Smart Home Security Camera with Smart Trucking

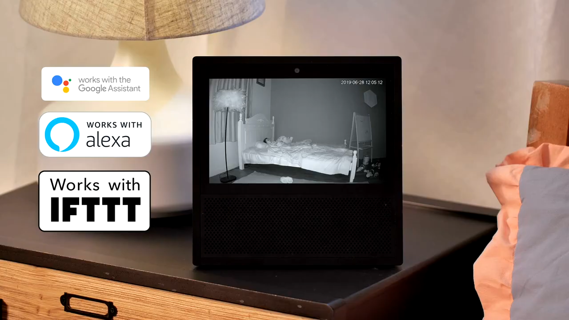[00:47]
At night, Ranger 2 switches to night mode automatically,
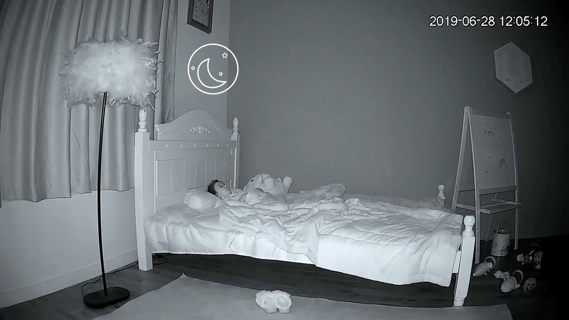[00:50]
protecting your home and loved ones 24-7.